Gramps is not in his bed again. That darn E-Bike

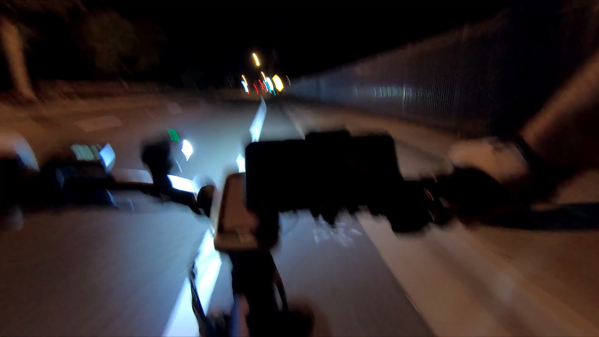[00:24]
I Got a car coming? I don't know, just the street light